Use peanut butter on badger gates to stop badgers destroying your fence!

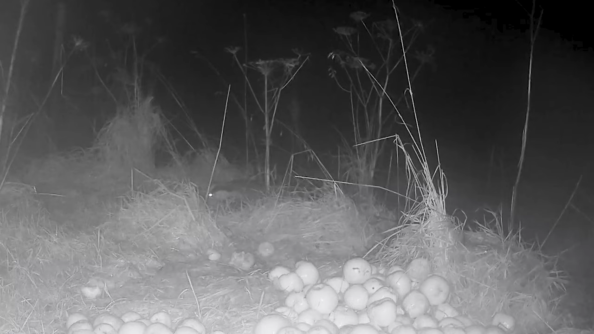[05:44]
We put some apples in some different locations around the field and left the trail cam out to see who would eat them.
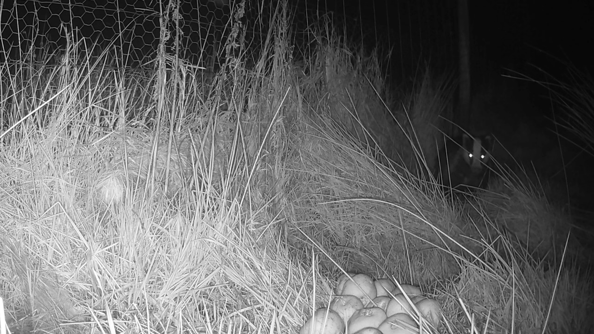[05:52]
We saw foxes eating the apples